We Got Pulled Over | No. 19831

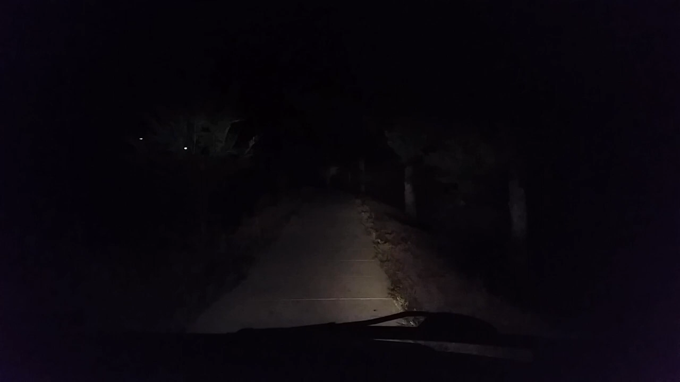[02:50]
There's no curb. There's no marking. It says turn. No, no. Just go around. I am curious now.